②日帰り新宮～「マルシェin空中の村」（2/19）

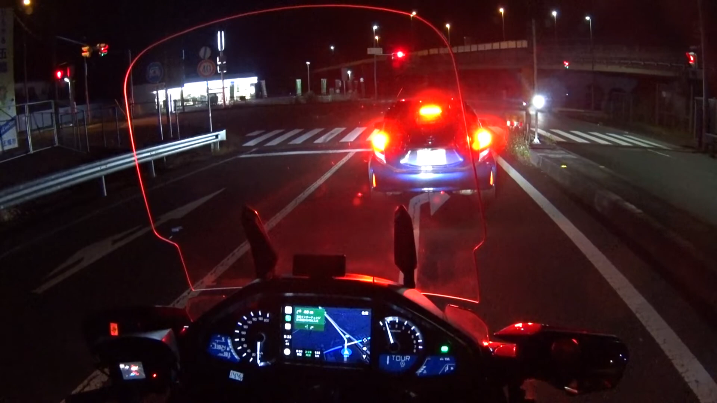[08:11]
5時33分、五条インターチェンジ前というところです。
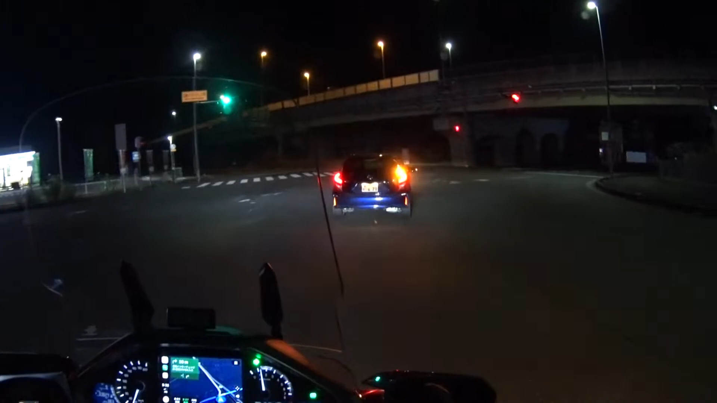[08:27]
これは確かに315線だったと思います。これはずっと東進して東の方に進んで24号線旧24号線の本陣に出ます。
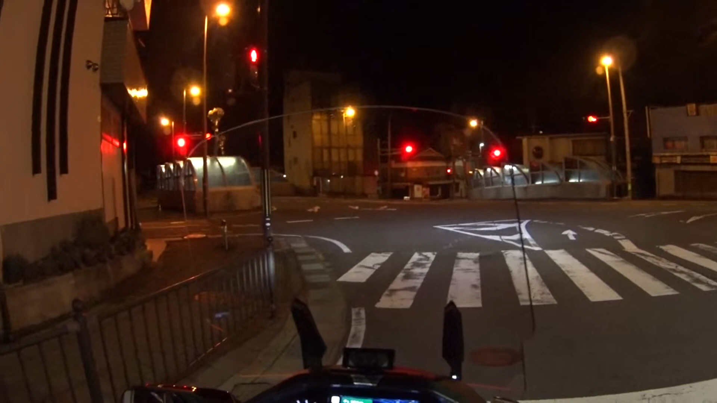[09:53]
24号線と315線と168か、それが交わるところです。後ろの車計眩しい。
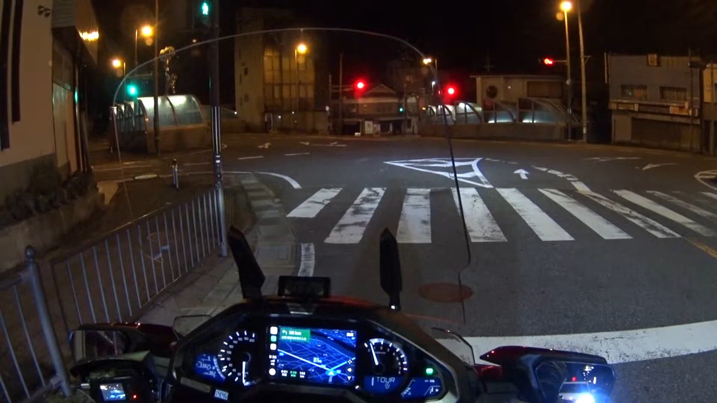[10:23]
警察でも自動車学校でも透明を推奨しているから、眩しいのにな。臨機応変で透明近めにすることを言ってないんやろな。